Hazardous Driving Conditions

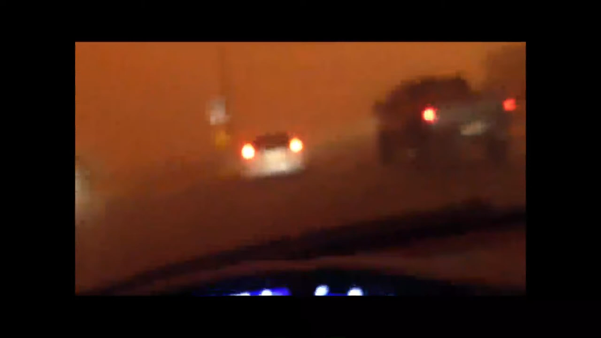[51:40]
Notice that the camera can't even focus now. Autofocus on the camera.